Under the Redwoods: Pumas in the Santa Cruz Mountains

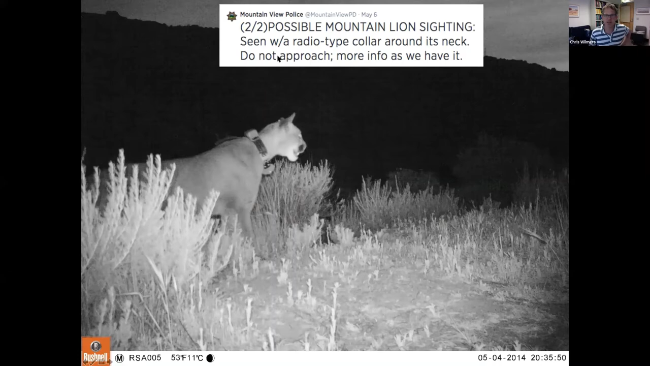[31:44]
Possible mountain lion sighting seen with a radio collar type around its neck. Do not approach more info as we have it. And then this occurred at a time when the law had recently changed to mandate local law enforcement to try to nonlethally remove these animals from urban areas. But nobody had been trained in how to do that. And so a couple of these things happened where they asked us for our help and, you know, removing the animal.